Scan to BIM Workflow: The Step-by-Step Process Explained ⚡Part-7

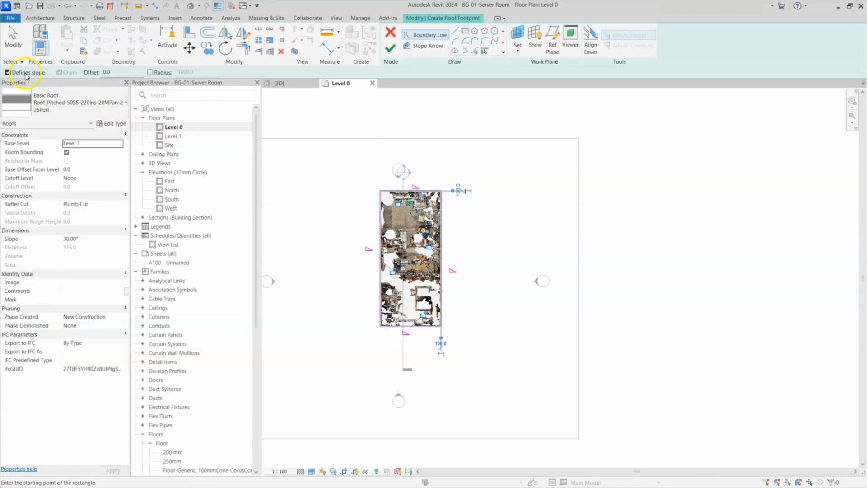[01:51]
That angle symbol is represents slope of the floor. Here you can see define slope is checked in. If I didn't change anything and I will click on OK. Let's see what will happen. I will go to 3d view. You guys can see here roof came like this because we didn't change any slope angle.
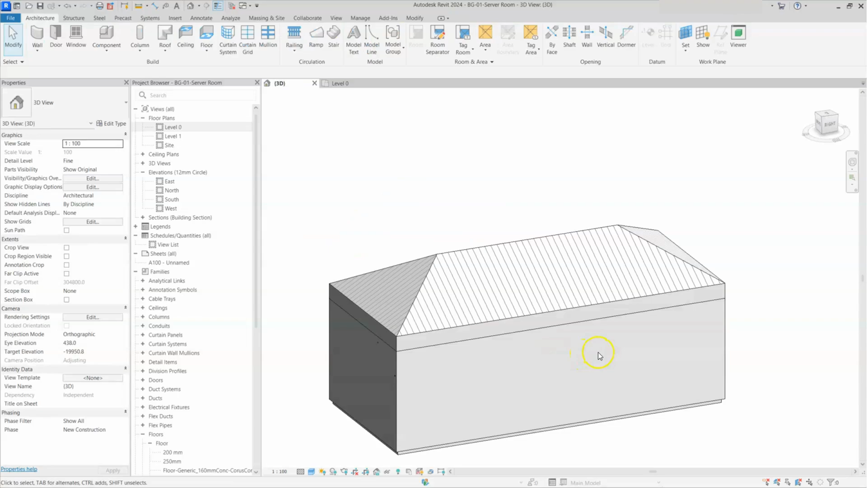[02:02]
So all side it took the slope. We will try another method with changing slope. Once again I will go to top view. I will select the roof and I will click on edit footprint.
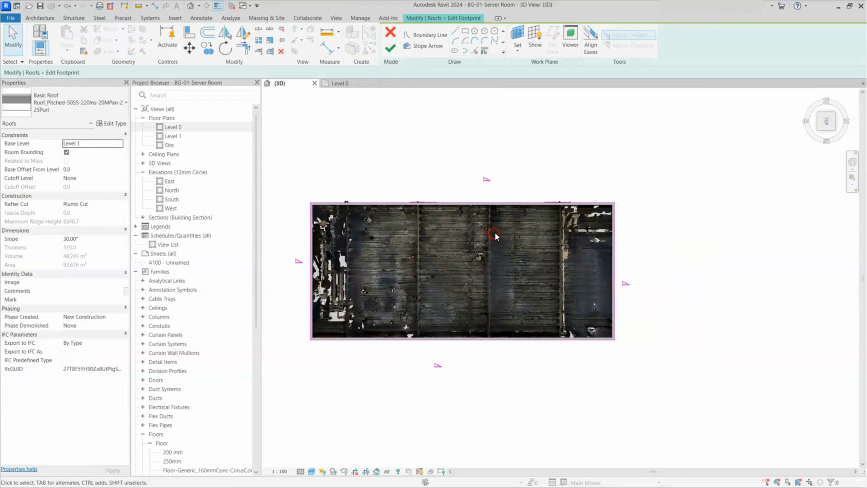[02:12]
Now I will remove the slope any two sides. Just I will select this line and I will remove the slope. Similarly this line also I will remove the define slope and I will click on OK.
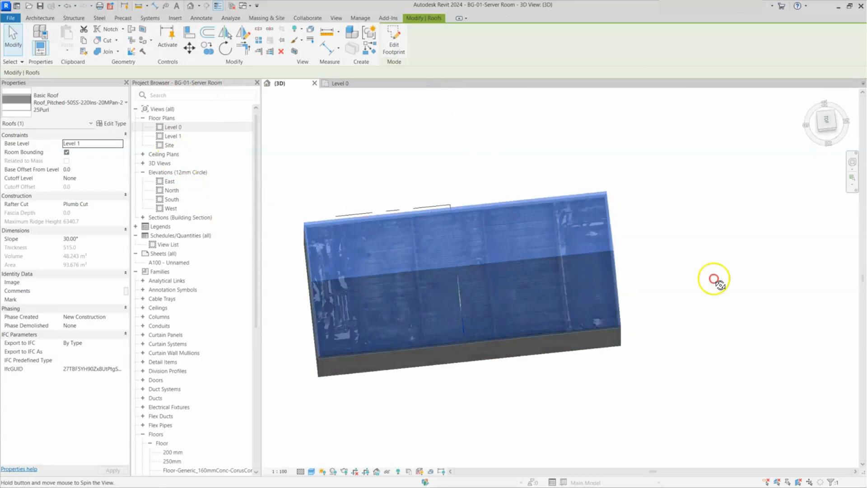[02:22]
Now you guys can see the roof came like this. Similarly we will check another method also.
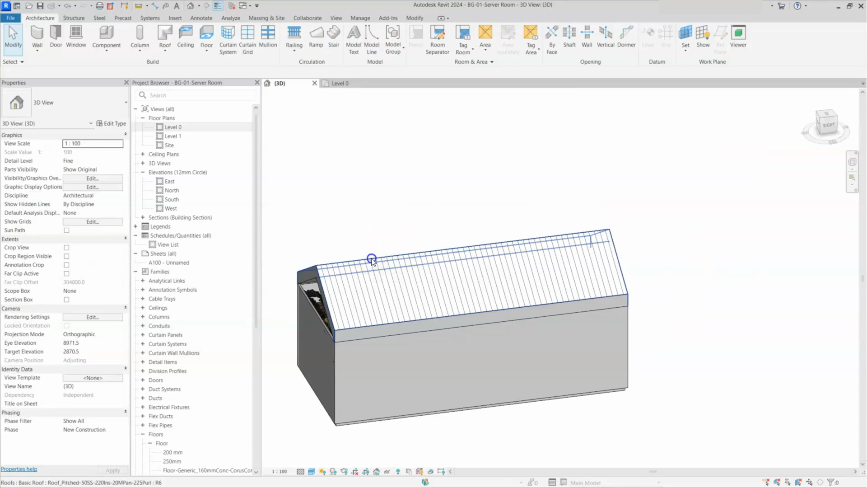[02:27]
Once again I will select the roof and I will go to edit footprint and I will uncheck angle for this line and this line
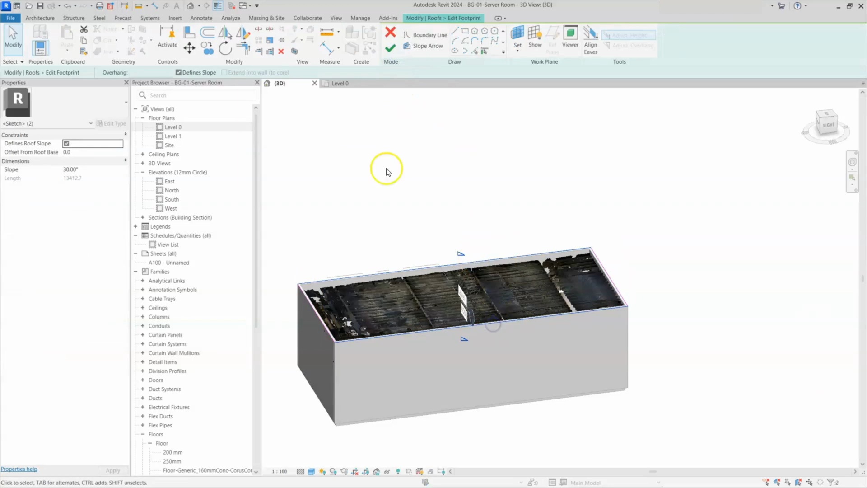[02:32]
and I will do here uncheck and I will provide angle to these two lines. I will select these two lines and I will provide a different angle here and I will click on OK. Now you guys can see here the roof came like this.
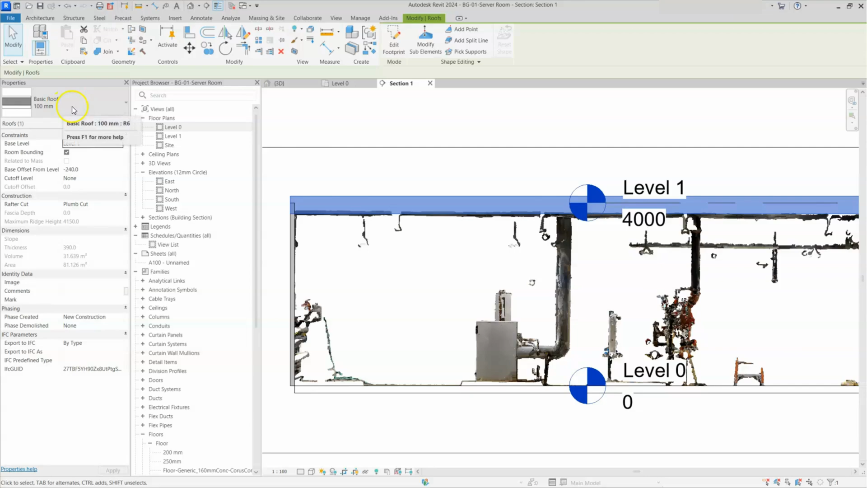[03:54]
Now this floor is basic roof floor but here roof looking like bit more thickness. So we will reduce that one by I will select the roof. Here we can change the roof type by drop down here you can see few options are there.
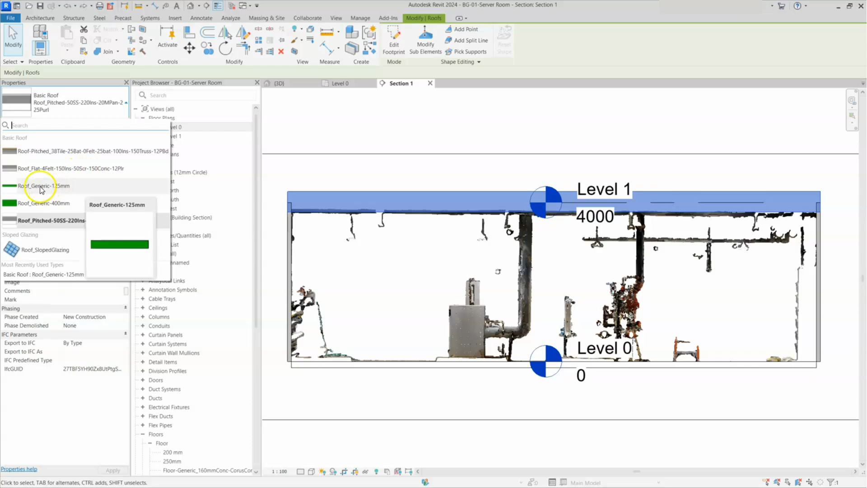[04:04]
Here I will select roof type generic 125 mm thickness. Now it's looking better but here wall and roof are getting clashes and it's coming bit outside from the roof level.
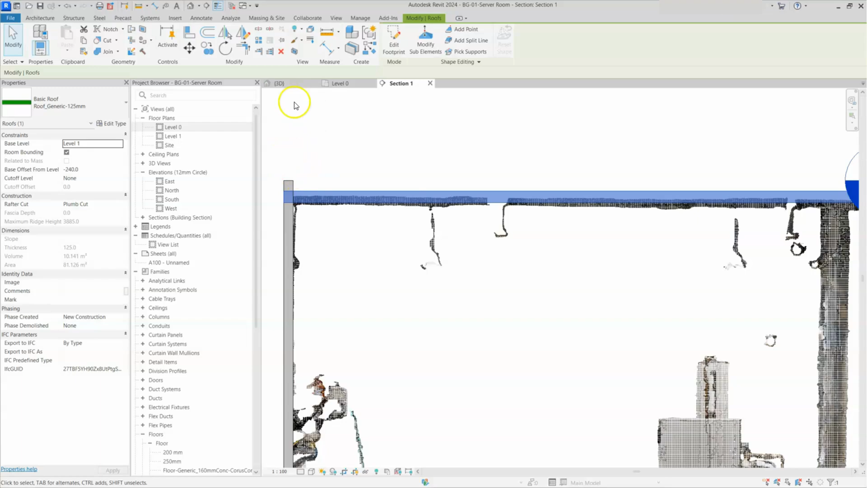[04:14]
To align it proper I will go to 3D view. You guys can see here wall is coming out from the roof level.
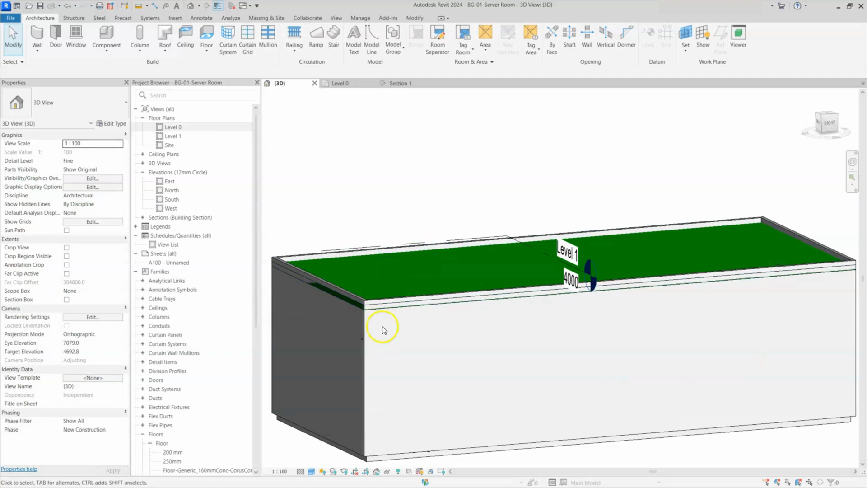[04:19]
So I will select all the side walls and here one option is there attach to base or top.
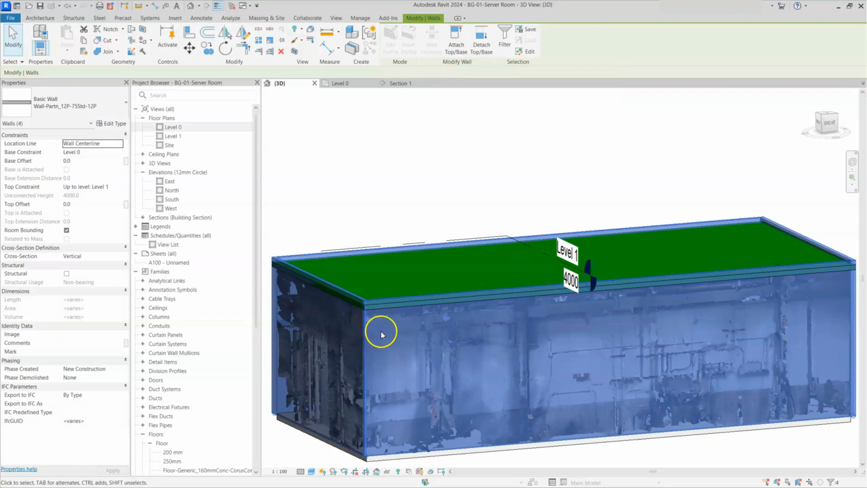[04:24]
So we are attaching all the walls to the top of this roof. So I will select attach here and then I will select this roof. Now you guys can see wall and roof got attached. You guys can see here this proper method.
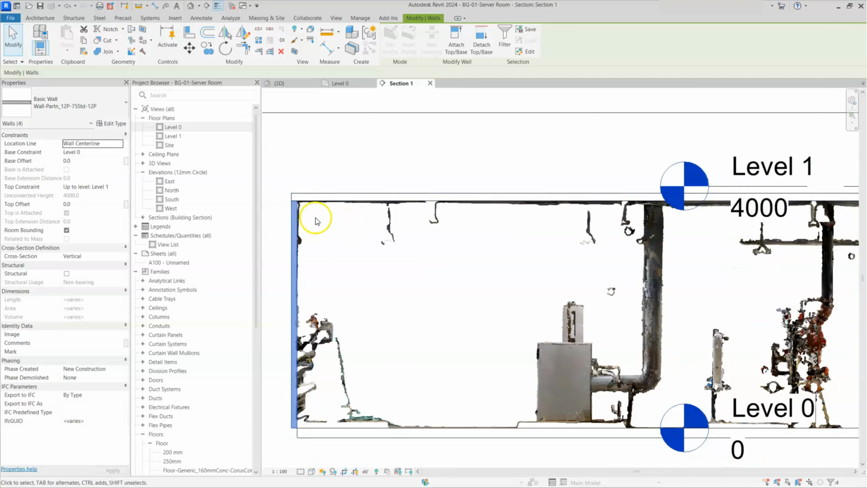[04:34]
Similarly we can do here for floor also just little bit extend floor to this point and and attach all the walls to the floor. And in roof also we can draw different shape of the roofs like whatever we created while doing floor part.
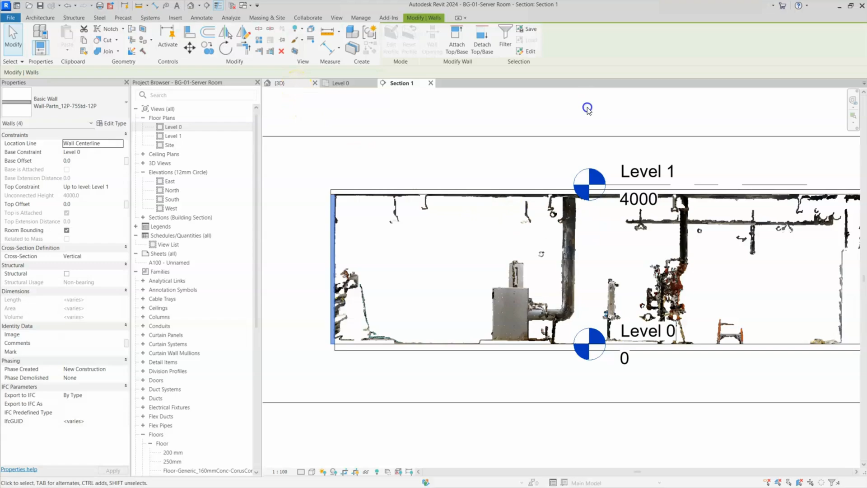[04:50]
That one I will show here. For that one I will go to 3D view here. And here I will create different shape of the roof.